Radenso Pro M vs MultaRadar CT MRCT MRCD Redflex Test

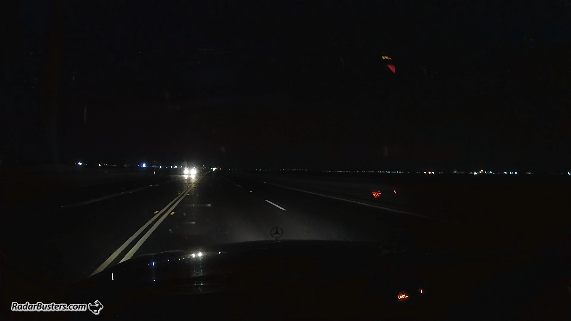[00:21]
we're picking up the MRCT system, look at that, we have dueling bands here, this is the alert to the Redflex system,
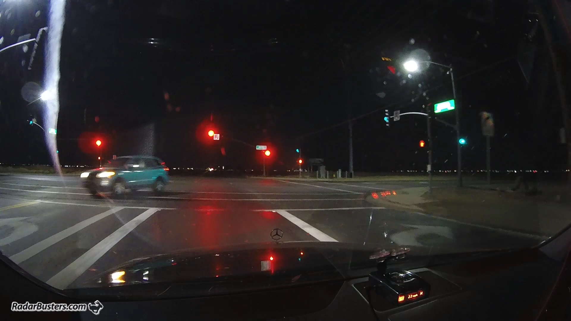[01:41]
okay, there it is, picking it up, okay, but, there it is, there it is,
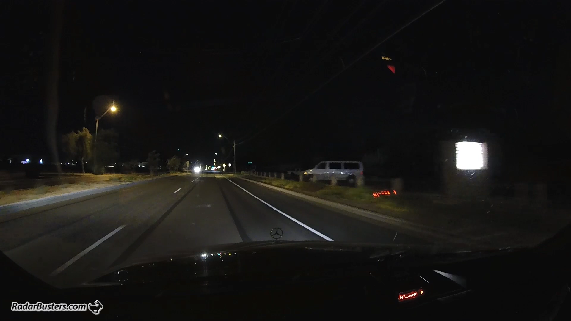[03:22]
okay, okay, okay, okay, okay we're passing the source syndicating now MRCD now it's back to MRCT